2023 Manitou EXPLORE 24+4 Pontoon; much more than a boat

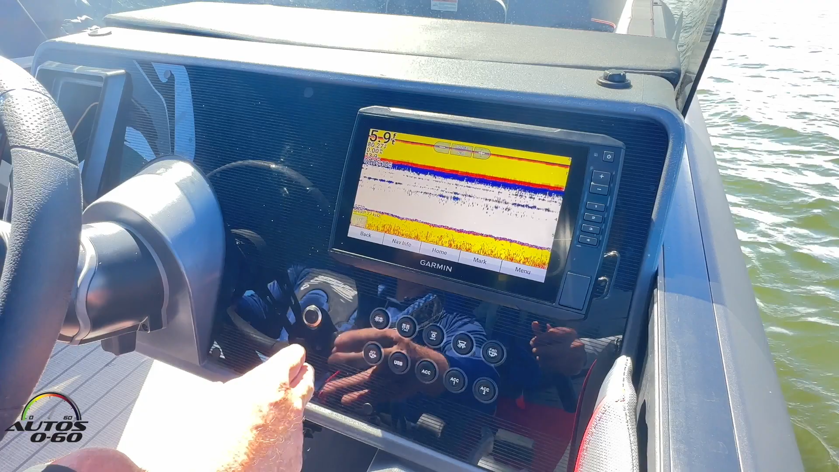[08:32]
Again, we're in Florida, so it's pretty shallow. But all that comes in very handy.